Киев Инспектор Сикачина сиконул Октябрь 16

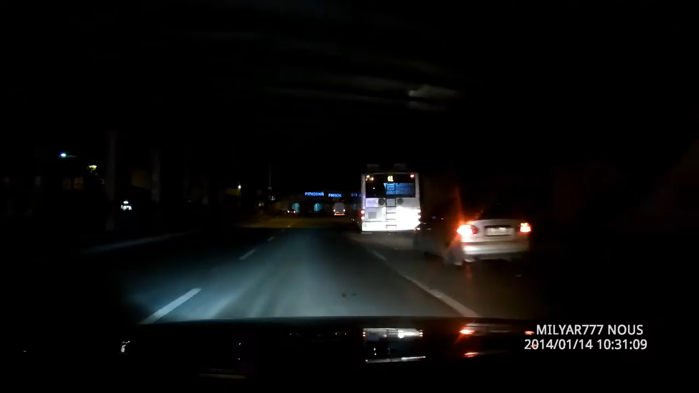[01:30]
Тут зупинку, не можна вставати. Далі їдь, далі їдь. Закрив. Зупинятися не можна. Далі, далі, далі, тут не можна вставати. Далі, тут не можна вставати. Знак віси, далі поїхали. Та куде? Ну куде? Нададо сам. Далі, далі, далі.